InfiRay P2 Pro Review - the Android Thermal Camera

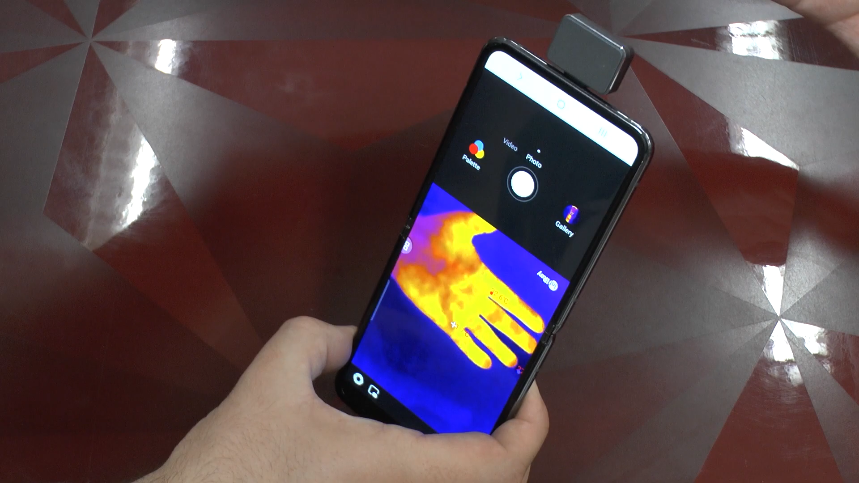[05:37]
We see the temperature, for example, of my hand here in the background and the watch.
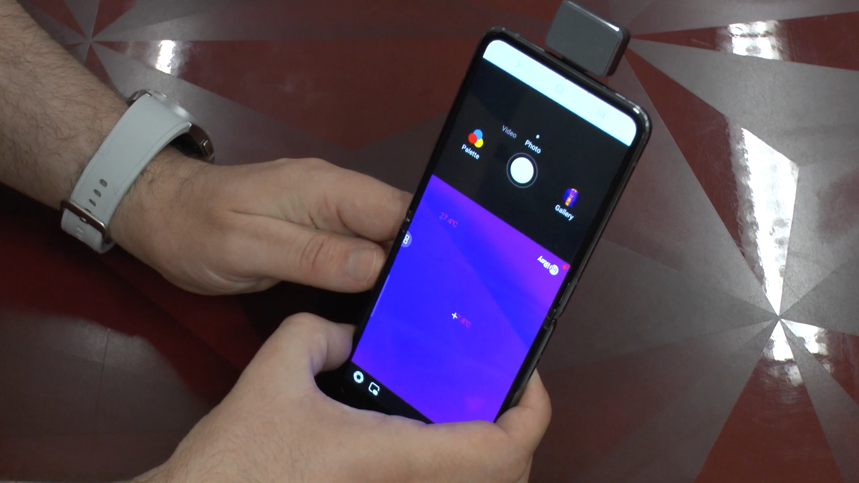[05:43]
And the nice thing is that we can click the photo button here to make photos. And of course, we here have multiple different palettes.
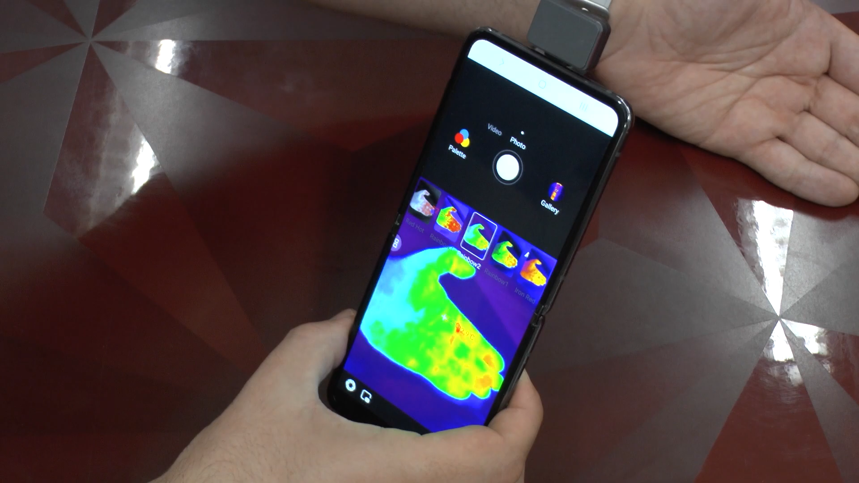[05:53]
You see, if you want a different color palette, you can select it like so.